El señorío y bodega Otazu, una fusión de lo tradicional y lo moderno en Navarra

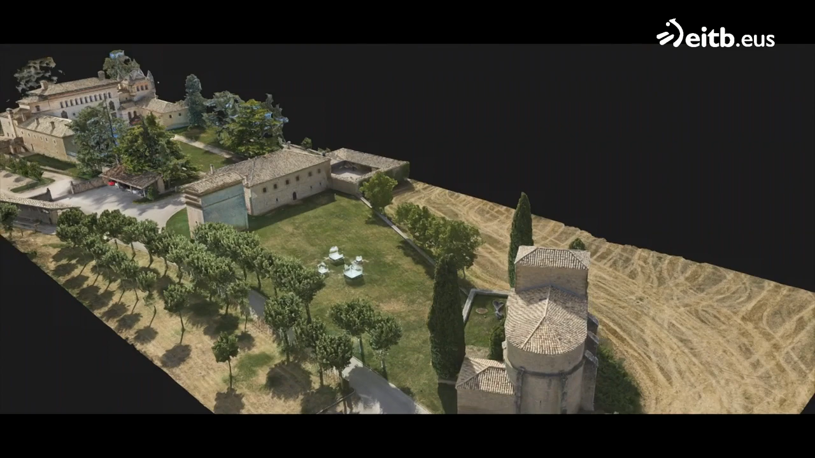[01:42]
El señorío está compuesto por el Palacio, la Torre Palomar y la ermita románica de San Esteban que fue la primera en construirse.
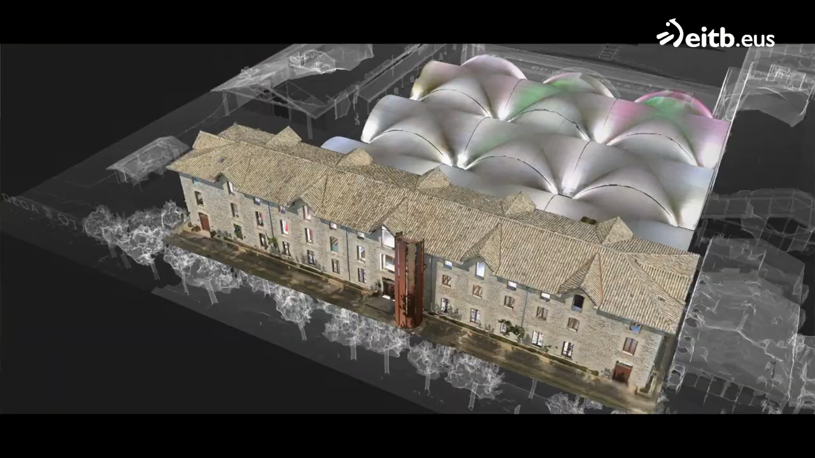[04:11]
Atravesamos el suelo y recreamos el inmenso espacio subterráneo
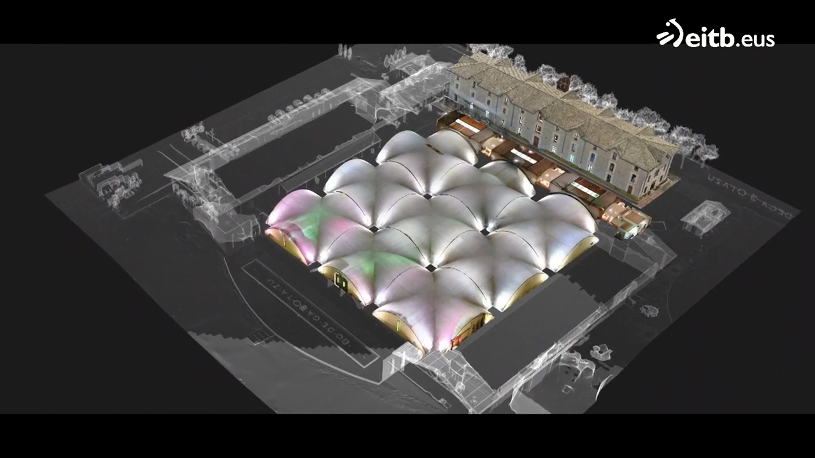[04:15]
de la nueva bodega donde reposan más de mil barricas en una sola línea. El objetivo era que no se amontonaran y fuese más fácil acceder a ellas.